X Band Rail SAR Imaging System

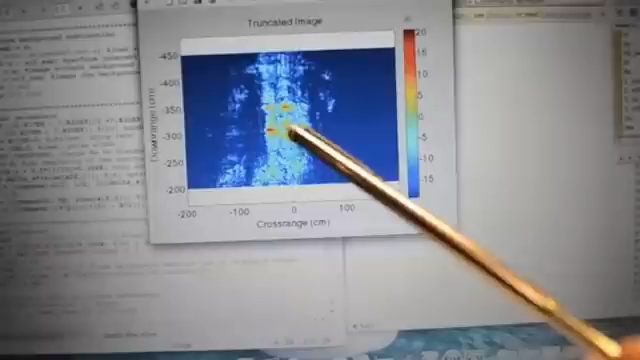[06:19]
okay there it is so there's one spoke two spoke there's the top left top right that's the bottom spoke
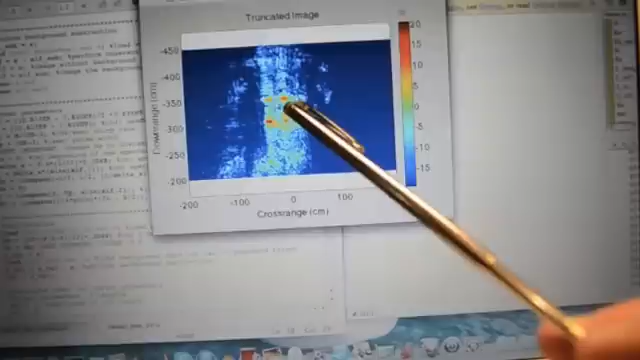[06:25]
it's probably the hub in the middle and then you can vaguely see the outline of the wheel itself
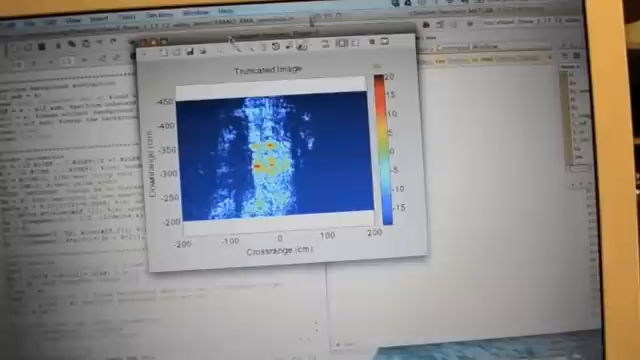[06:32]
so that is a ship's wheel on radar next we'll image a car
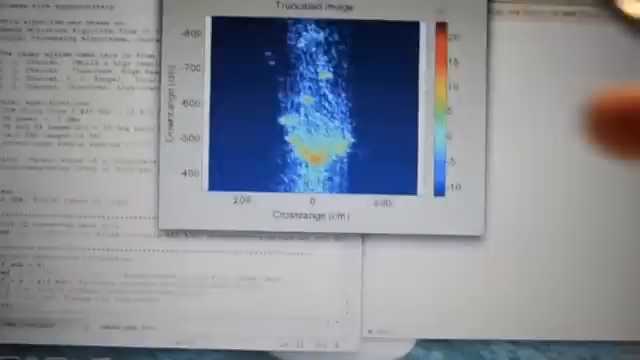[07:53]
so we have there's the front of the car you can kind of see the curvature of the vehicle there's the side of it